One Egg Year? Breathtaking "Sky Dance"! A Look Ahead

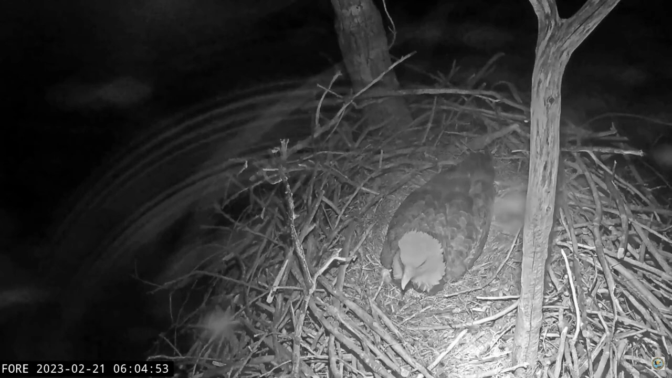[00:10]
Monday, the 20th of February, was the third day after Liberty had laid her second egg. So we were on egg watch. And Liberty got up this morning on the 21st, and there is no third egg, which would be net a second egg after the first had cracked.